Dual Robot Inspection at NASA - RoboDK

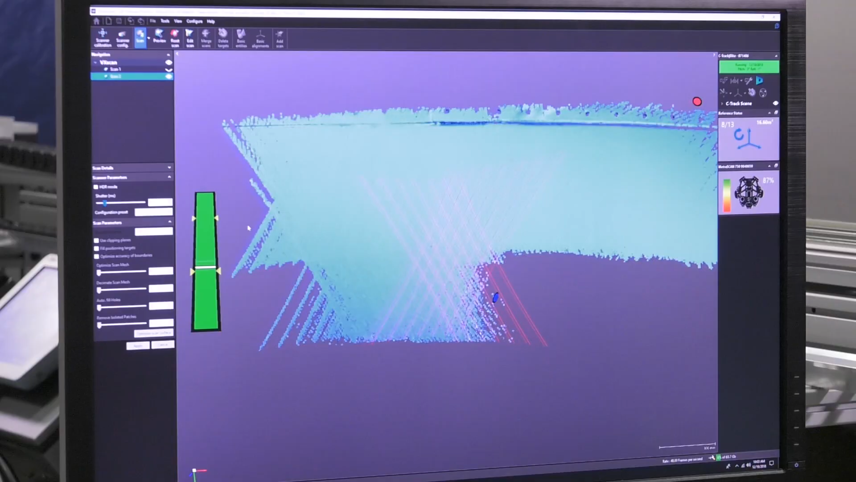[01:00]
Before we actually do a scan, we use an optical three-dimensional scanner that allows us to make a surface map of the fuselage that allows